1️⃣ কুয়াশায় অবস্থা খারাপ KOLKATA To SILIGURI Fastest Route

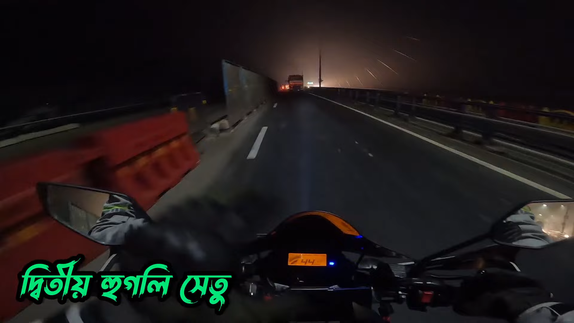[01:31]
কোনোভাবেই বোঝার উপায় নেই যে এটা ভোর 5:15 বাজে, পুরো মনে হচ্ছে ছমছমে একটা রাত। এখন ক্রস করছি সেকেন্ড হুগলি ব্রিজ, কেমন একটা ভুতুড়ে ব্যাপার লাগছে।
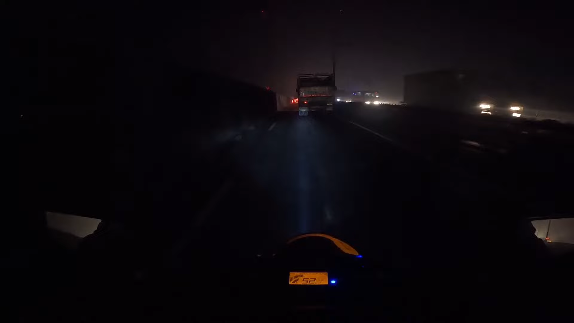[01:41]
আর তার মধ্যে চারিদিকে এরকম লেন সিস্টেম করে দিয়ে কেমন একটা কারাগার রুদ্ধ করে দিয়েছে ব্রিজটাকে, সেই আগের ফিলিংটা নেই বাদিকে গঙ্গা দেখতে দেখতে যাওয়ার।